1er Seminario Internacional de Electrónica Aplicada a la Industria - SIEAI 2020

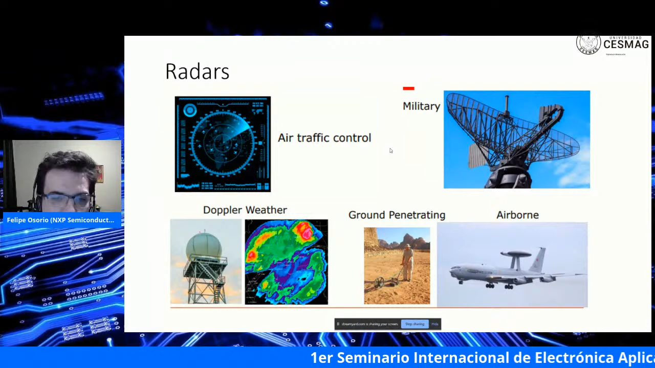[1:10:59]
monitorizando la velocidad con la que las gotas de agua están cayendo. Entonces, así es que se puede detectar, por ejemplo, si hay lluvia o no. Ese es un asunto particular de los radares, que en el cual,
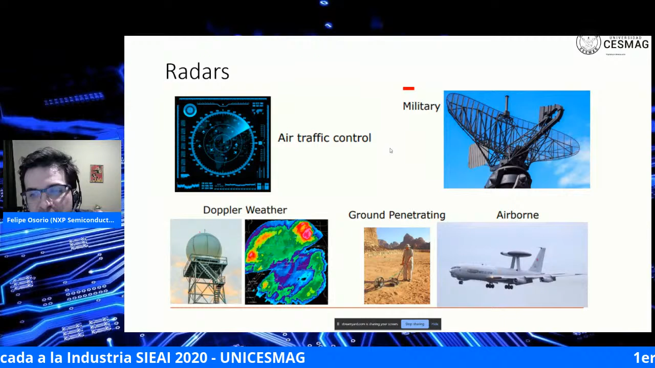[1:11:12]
que en el cual se diferencian de por ejemplo, decir fotografía o este tipo de cosas, en la que los radares pueden detectar básicamente distancia y velocidad fácilmente, mucho más fácil que con imágenes.